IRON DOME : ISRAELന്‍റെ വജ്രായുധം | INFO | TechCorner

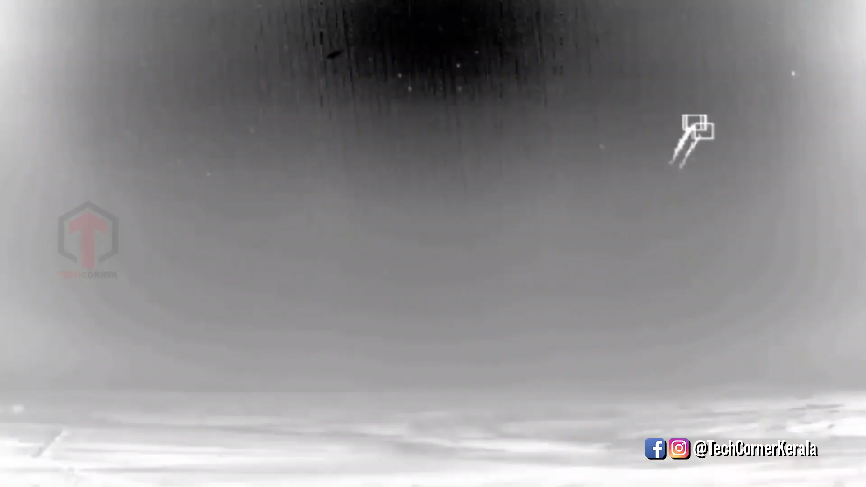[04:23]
Now you can shoot in the infrared camera for incoming missiles, IONDOM and the missile is launched.